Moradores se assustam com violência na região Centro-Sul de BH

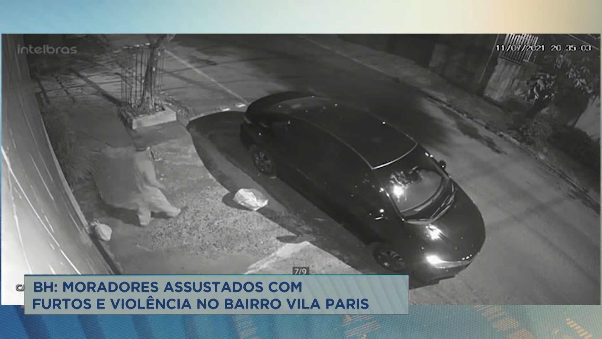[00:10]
Geralmente não é pedra, né? É uma vela de carro, né? Porque ela é de ferro, de aço, então, olha lá, é uma vela. Tá vendo o negócio branco? Tá vendo a vela de carro? Aí vai levando o que tem, né? Eu falo sempre, não deixe as coisas dentro dos carros. Ah, mas é rapidinho. Não, não é rapidinho. É nesse rapidinho que se perde as coisas, né, gente? E claro que a polícia tem que agir também. Vamos lá. O homem olha bem o que tem dentro do carro. Depois se afasta um pouco. Observa-se alguém por perto e joga uma pedra na janela.